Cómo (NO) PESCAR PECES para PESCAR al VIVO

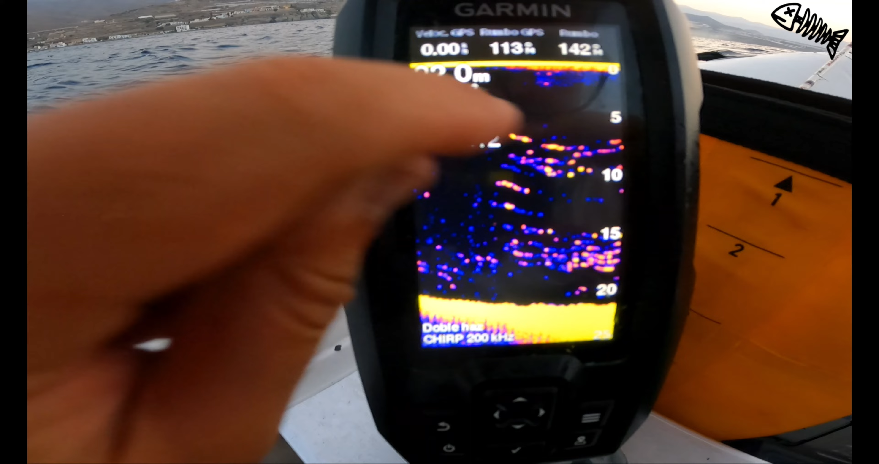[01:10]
No es una pedazo de bola de la hostia. Así también veis que la sonda está en modo noche aún, porque es por la mañana tempranito y no se ha cambiado aún, ya se cambiará.
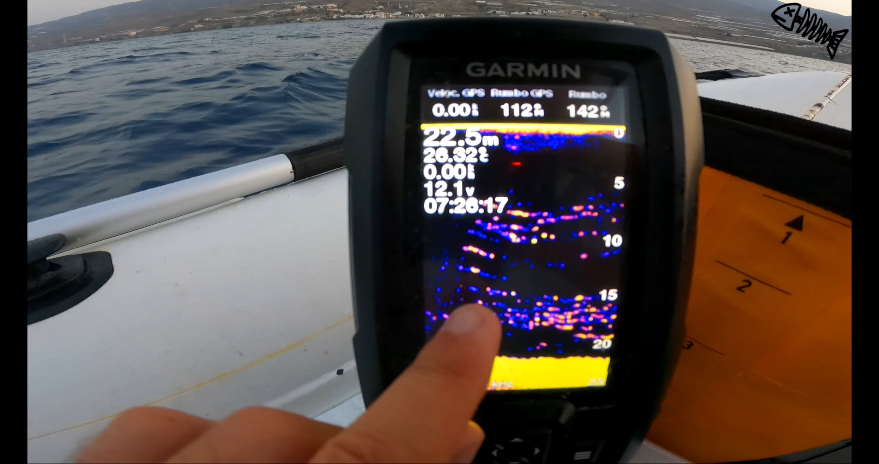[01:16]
On screen: depth 22.5 m
Y ahí es una bola, esos son jureles, caballas, en fin,
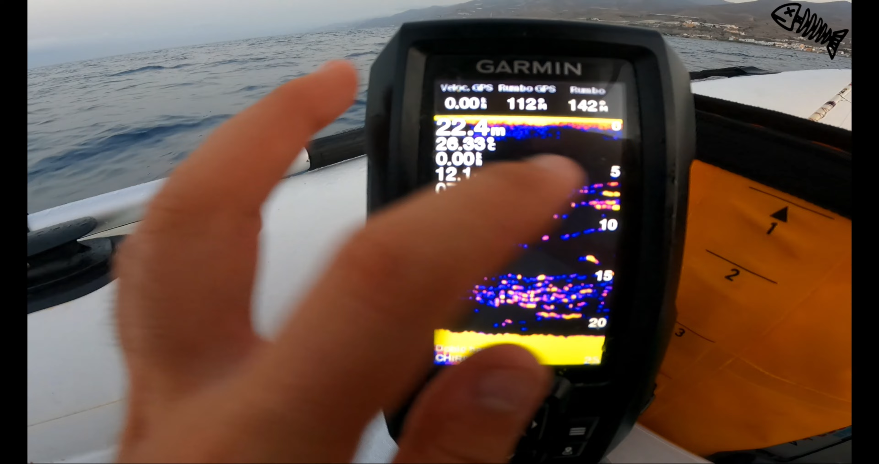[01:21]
On screen: depth 22.4 m
están entre 5 y 10 metros y luego hay otra gran bola entre 15 y 20. Pero bueno, entonces la plumilla, pues vamos a cogerla, vamos a echar. Vamos a echarla.
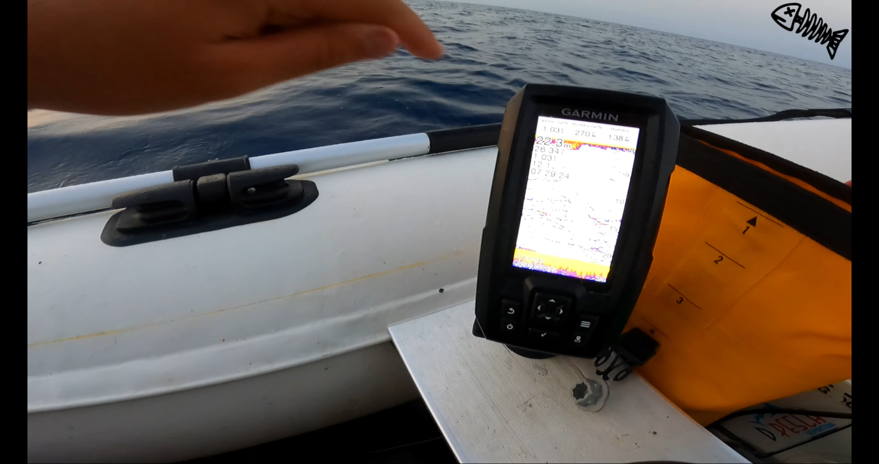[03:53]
Y jureles hay, a mí que no me engañen, que a ver ahí, no es que haya una pedazo de bola, pero... Mira, me están los jureles bajando a mi plumilla, ¿veis? Aquí están los jurelitos, estaban ahí tranquilamente y están bajando a mi plumilla, ¿veis? Esta bajadita de aquí. Han bajado a verla, pero no. Ahora sí, chico, venga, va, menos mal. Esos jurelitos han bajado a verla y parece que les ha gustado. Pero solo llevo uno, vaya miseria. Que pillas por lo menos 4 o 5, si no vaya tela, chicos. Aunque es tamaño ideal.